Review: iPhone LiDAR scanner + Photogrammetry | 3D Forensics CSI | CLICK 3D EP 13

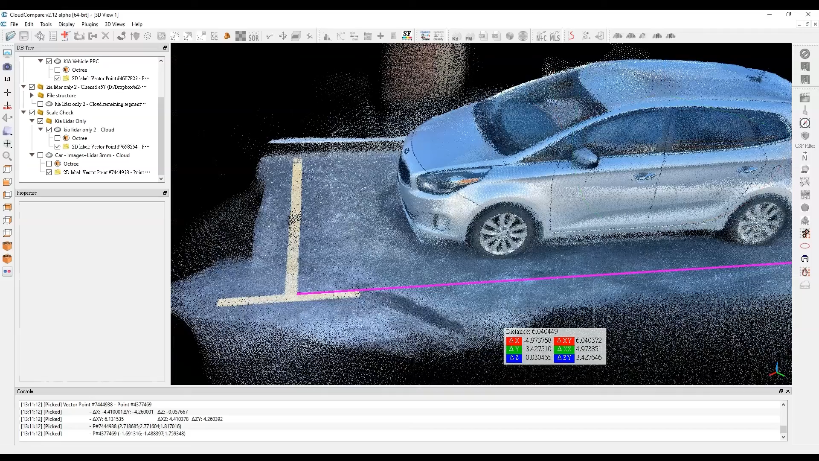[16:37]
And when I take a measurement between these lines here, where the parking lines were, I get 6.04. So, that's about, you know, almost 5 centimeters different. So, there's obviously a scaling issue here or some kind of an accuracy issue just right off the bat. So, that's okay. You know, for a general model, this is the starting point. And I'm just looking at this briefly. What I'm going to do after is actually rescale the model.
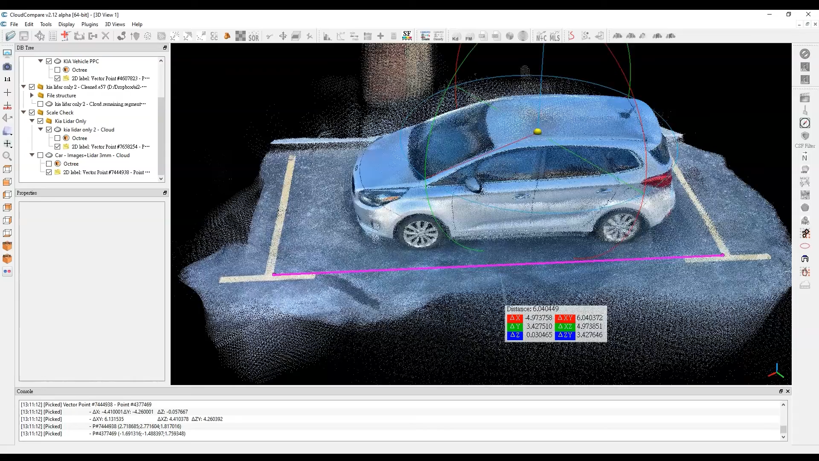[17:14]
Or basically register all the models together to the point cloud. And then that will adjust the scale to get them closer. So, let's move on to the every point data. And let's see what that looks like. Okay. So, this is the every point data. And right off the bat, you'll notice that I'm getting a lot more around the vehicle and on the building. And I thought that's interesting.
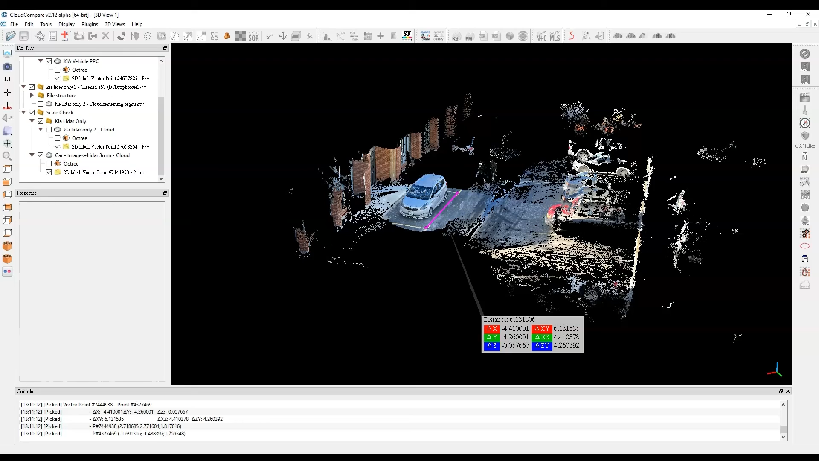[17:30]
But this is now where we are combining the LiDAR data from the phone with photogrammetry. So, it's capturing video and it's processing those frames to help reconstruct and recreate the model.
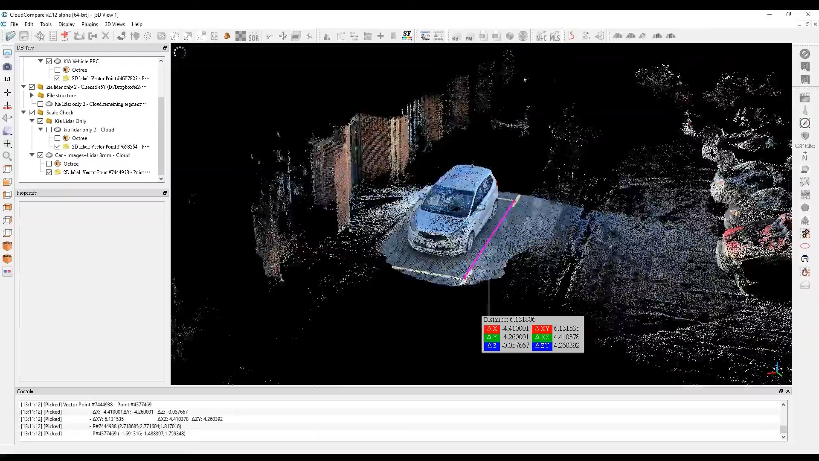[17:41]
The one thing you'll notice right off the bat when you look at this model is how crisp it is.
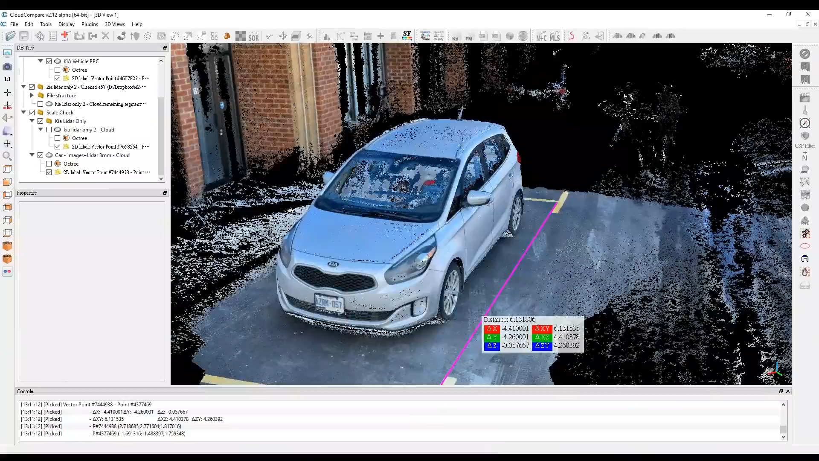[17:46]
The other thing that I'll note here is that the colors appear to be more
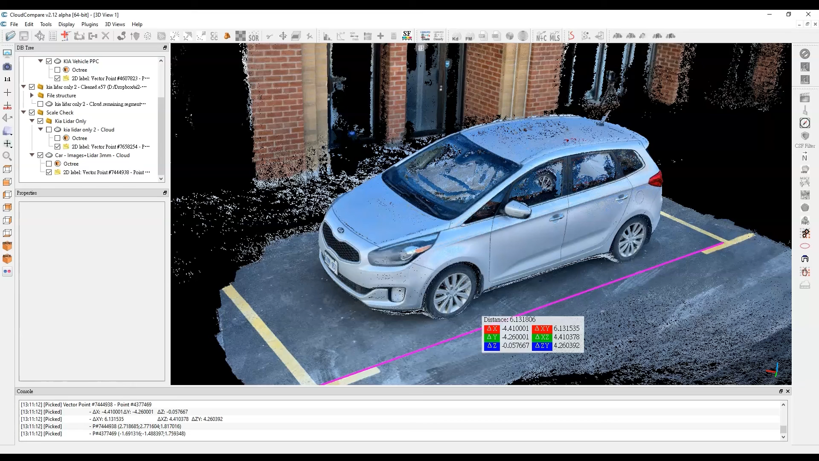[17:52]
true even when compared to the laser scanner. And that just has to do with, you know, the video or the sensor that's in there.
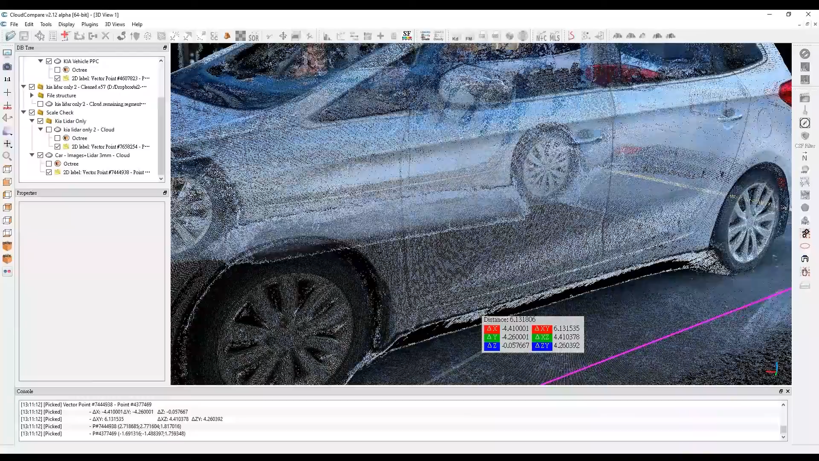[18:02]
The data on the side of the vehicle looks really good. Not a lot of noise.
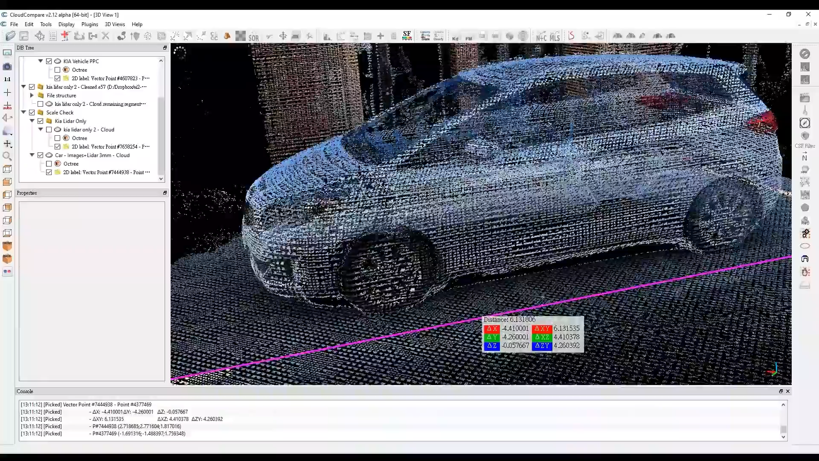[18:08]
There's noise down here in the bottom. And I found that in scanning vehicles, there is a bit down at the bottom here typically with the every point app.
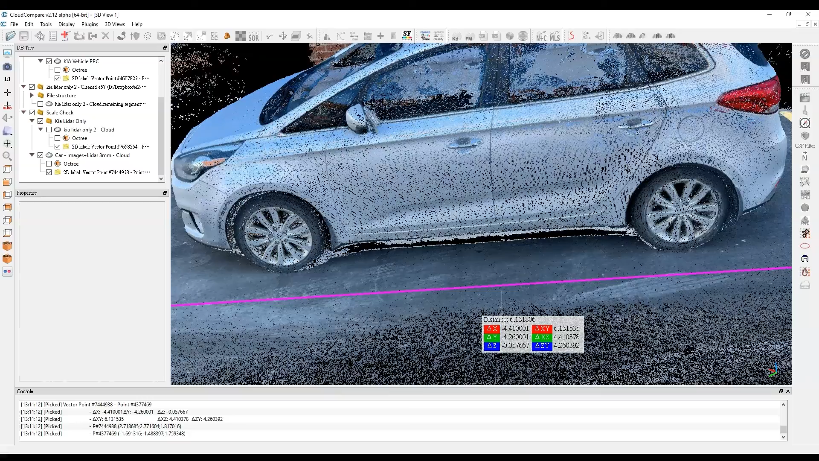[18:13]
But, you know, easily removable there.
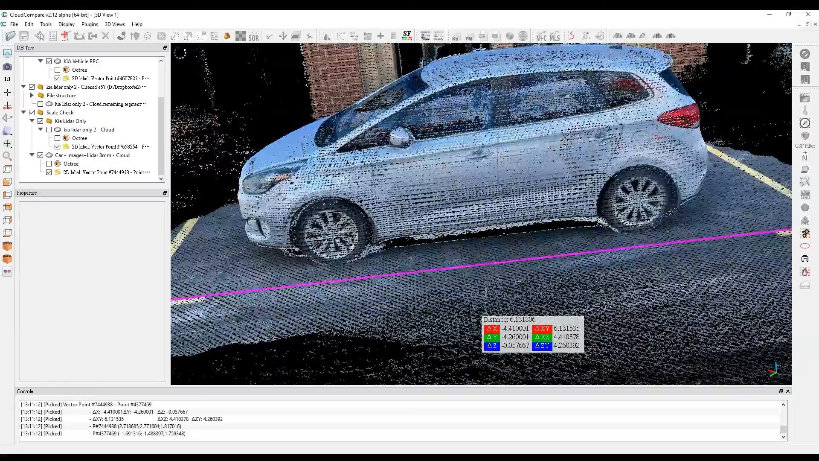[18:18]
But I really like how the sides look.
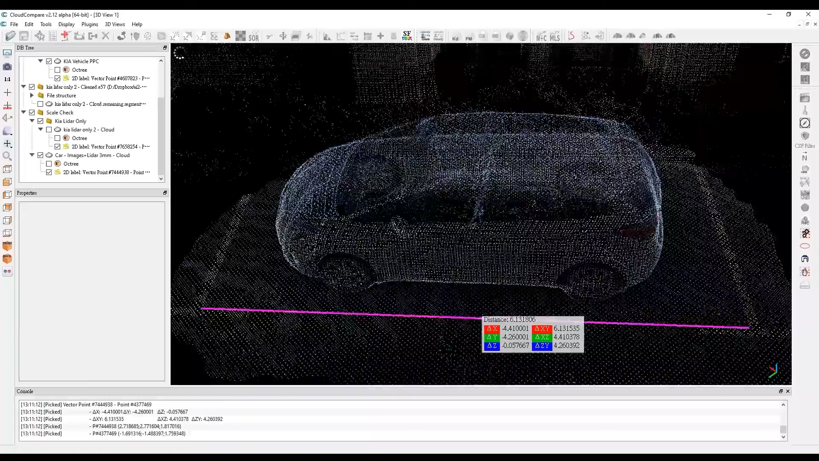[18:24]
On the roof here, I was lifting up the phone to get up here. But you'll notice that I get some pretty good data from the LiDAR. And it seems full or relatively full.
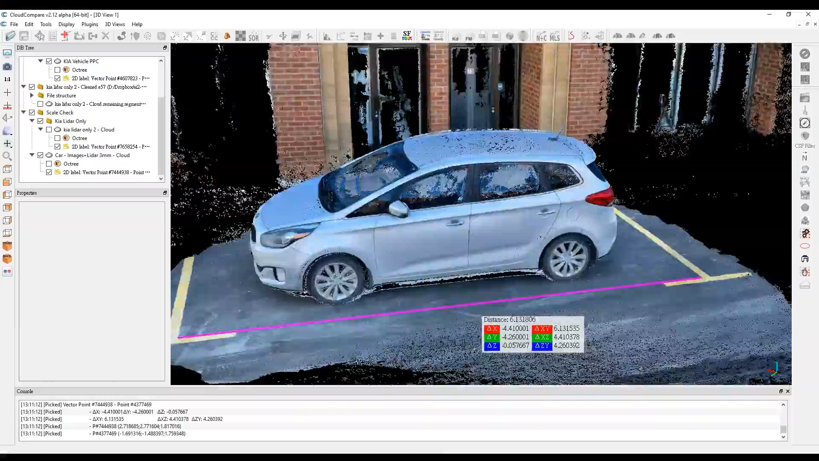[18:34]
And I really wasn't trying all that hard.
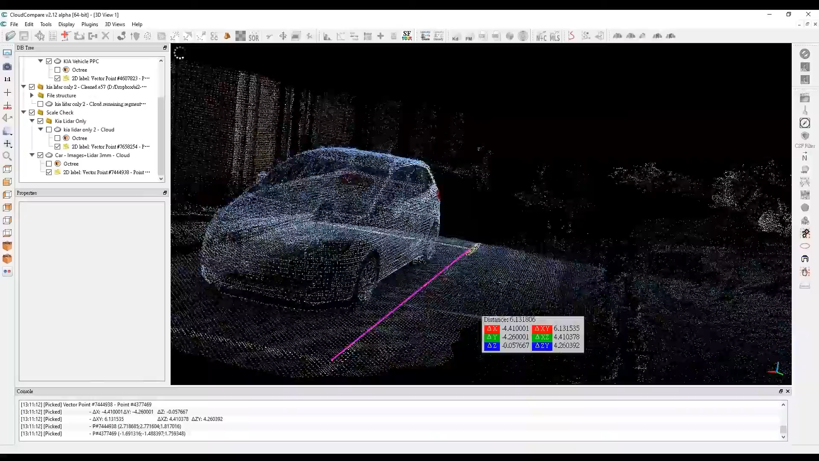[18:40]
And you saw how quickly I went around this car and I did three loops. Now, unlike the LiDAR data, you'll see that I don't get any doubling up of the doors.
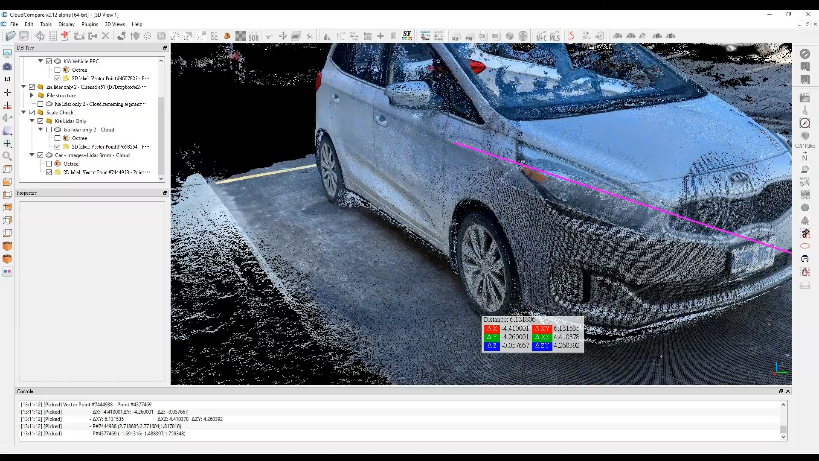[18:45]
You'll see that back here, it looks very, very crisp.
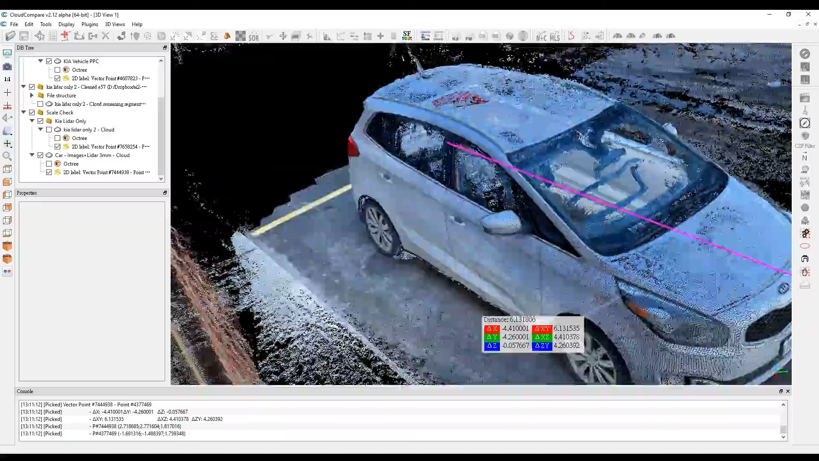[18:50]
So that's good too. Now, on the scale on the ground here, you'll see that I have 6.13.
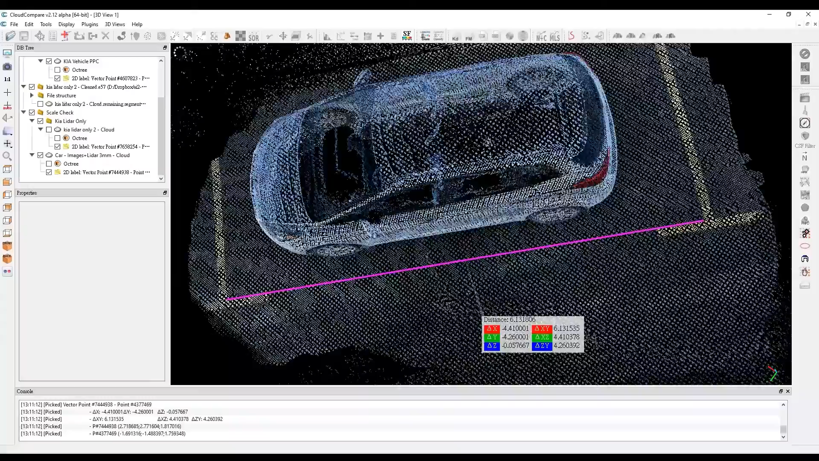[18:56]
So on our laser scanner data, we had about 6.09. So we're about 4 centimeters higher. So on the iPhone app LiDAR, just the LiDAR alone, we were about 4 or 5 centimeters lower. And here we're about 4 or 5 centimeters higher. So neither appears to be accurate, highly accurate anyway, right out of the gate in terms of just some of the scaling here.
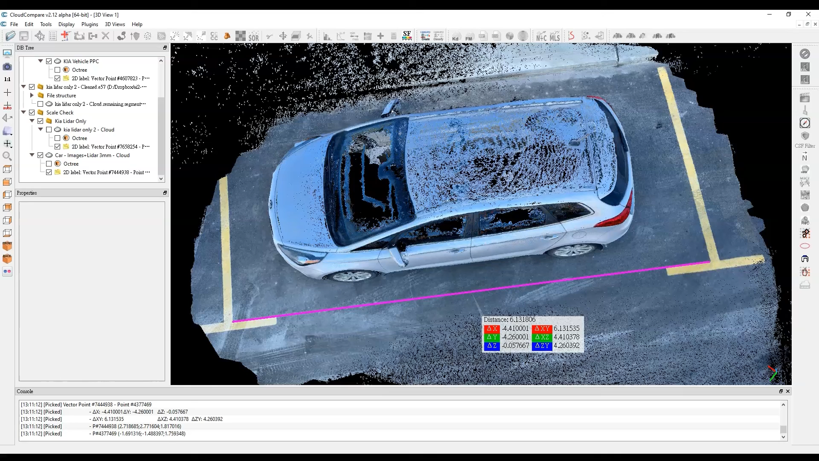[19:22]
So there's a scaling issue and some of that needs to be corrected for, which we can do in Cloud Compare. So let me explain what I'm going to be doing from here so that it's clear. And I'm going to take each of the three models, or I should say the two models. I'm going to be taking the Apple LiDAR only data. And I'm going to be taking the EveryPoint data, which is the fusion of the LiDAR data and photogrammetry. And I am going to scale those.